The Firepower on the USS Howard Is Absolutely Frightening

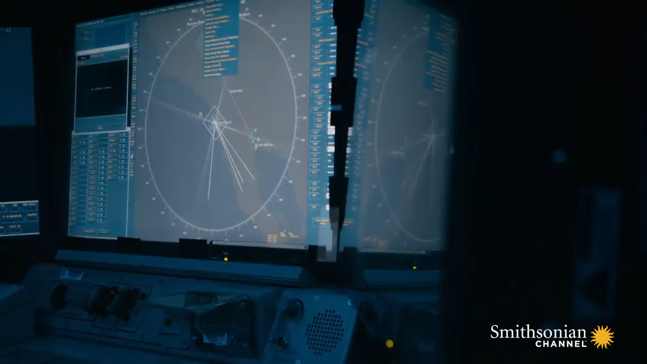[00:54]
This combat system uses computers and radar to track and guide weapons to destroy enemy targets.